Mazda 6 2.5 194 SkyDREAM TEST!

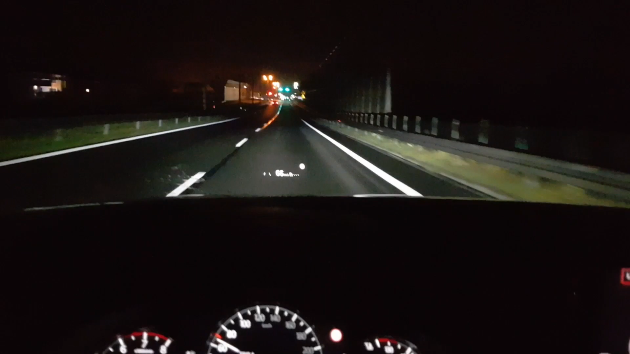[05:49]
Cicho pracuje Zapewnia bardzo wysoki komfort jazdy Teraz możecie sobie zerknąć na światła LED z aktywnymi sektorami które tutaj są zaimplementowane w tym samochodzie Działają bardzo bardzo dobrze i bez dwóch zdań Warto je wybrać zamawiając ten samochód Jeździ się bardzo przyjemnie tym samochodem Stabilnie Pewnie Także Szapoba jeżeli chodzi dla Mazdy pod tym względem